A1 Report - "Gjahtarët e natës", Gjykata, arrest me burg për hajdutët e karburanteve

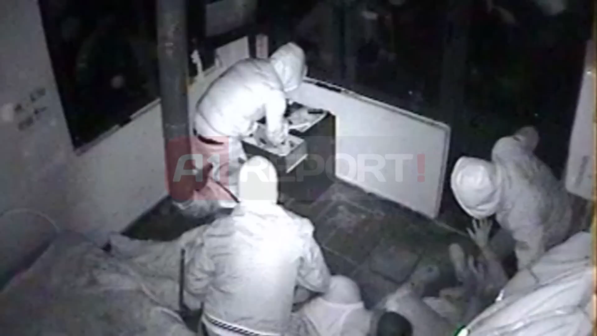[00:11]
Melungja, në bashkëpunim e njërë tjetrin, vidne në orë të vonat të natës, karbrantët në zonën Midis Tirana, Selbasani dhe Pogradecit.